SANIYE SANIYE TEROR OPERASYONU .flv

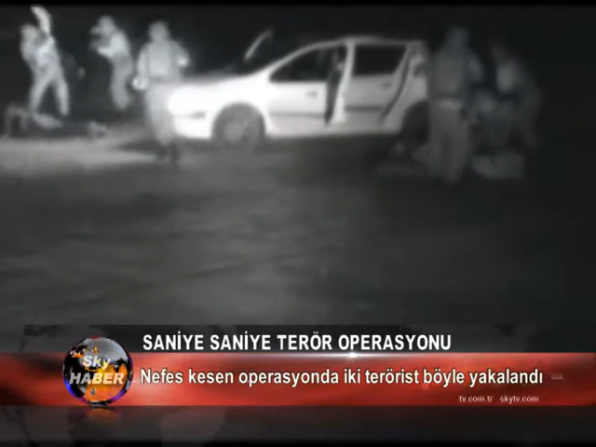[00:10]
Genç ilçesi Serbi kırsalında 21 Aralık Çarşamba günü gerçekleşen operasyon kameralara işte böyle yansıdı.